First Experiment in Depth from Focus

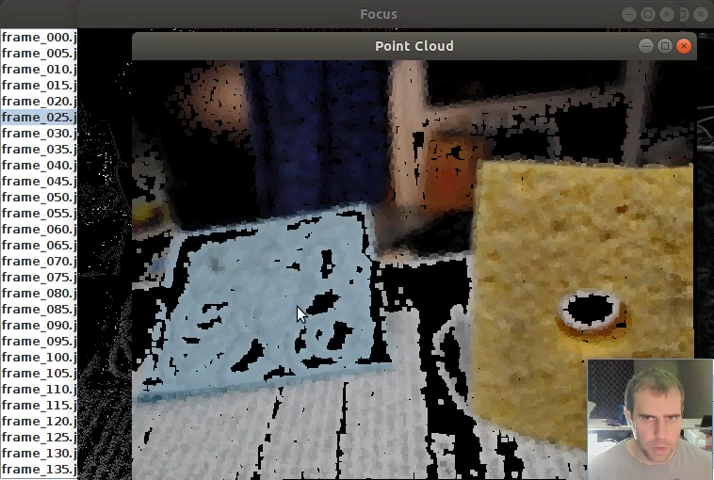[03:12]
So far this actually looks pretty good, but let me move the camera a bit. Yeah, this is not looking actually as good as it did a moment ago. There's a whole bunch of smear, like I would expect that sponge to be a very thin object. I mean, you do see some smear similar to this in stereo vision, but this is way worse than any stereo camera I've seen.
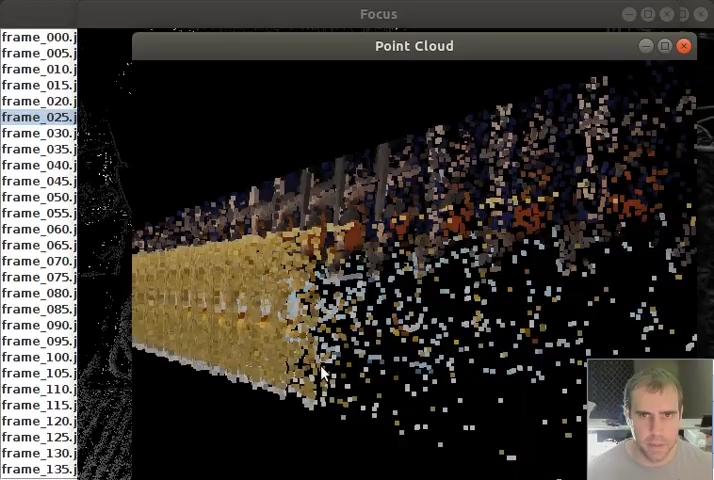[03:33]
I mean, let's go look at a top view.
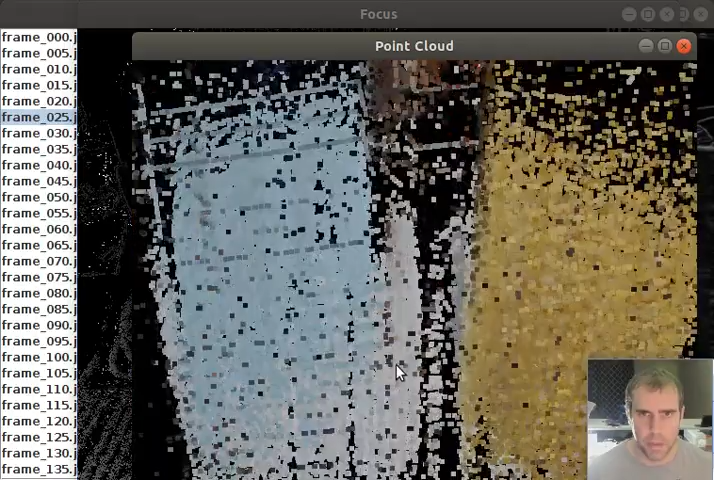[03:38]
You can kind of see that this guy, the sponge, is a little bit closer in its center of mass than the blue piece of paper, which is what I would expect.
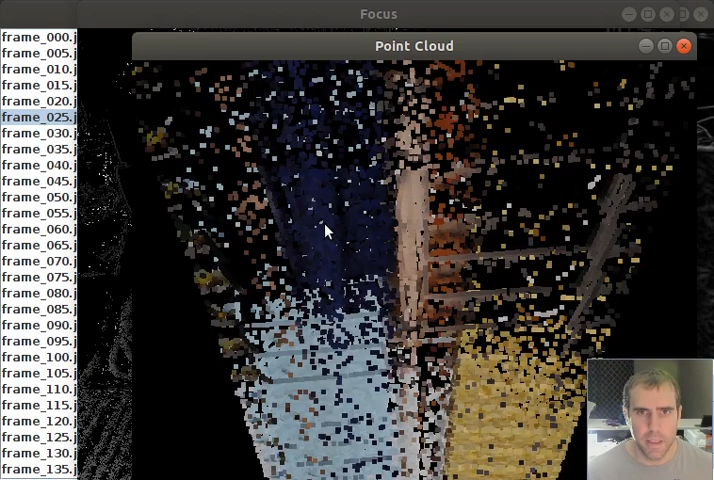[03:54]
And then back here is the purple towel, which is behind everything else, so that's also what you wanted to get.
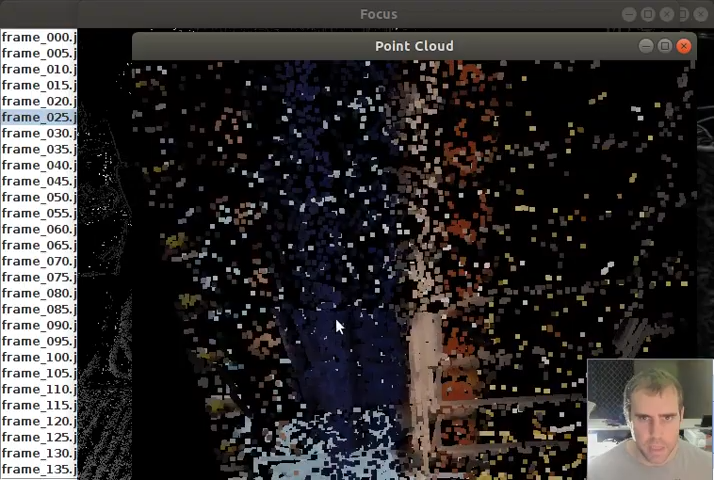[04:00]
So, it's not totally random, just not that great. The accuracy definitely goes down the farther you would get, and the accuracy was never good to begin with. And there's all these random points all around.
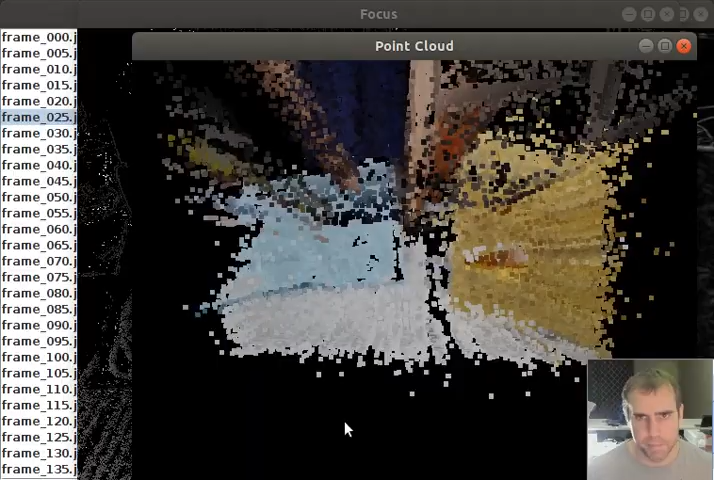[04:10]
Let's try tightening up some tolerances and see if we can filter out more. Here's what it looks like after additional filtering.
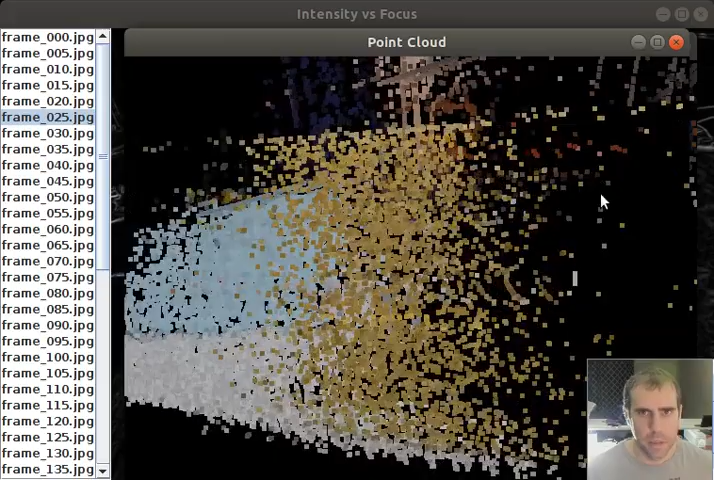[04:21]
It does actually look significantly better, still looks like crap compared to what you get from pretty much any other sensor, but it's not totally random.
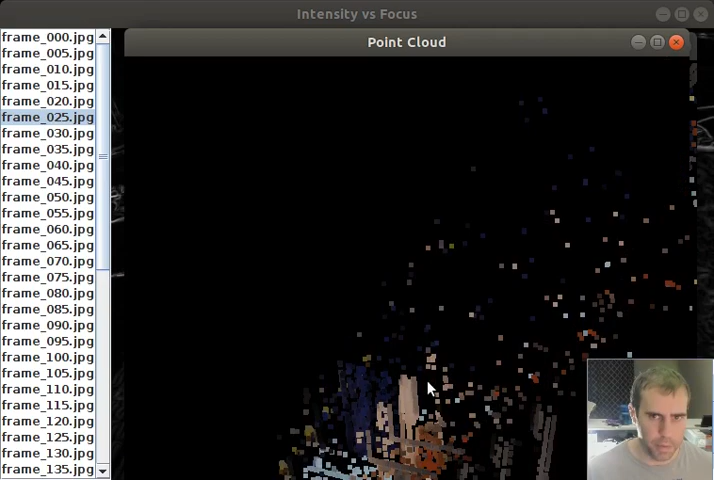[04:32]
The stuff that's in front is in front, and the stuff that's behind is behind, just not really the distance you would expect. And what's on the ground, you can see this is kind of parallel. I mean, this is kind of on the ground relative to the piece of paper and the sponge, which are more vertical. So it's something, just not all that great.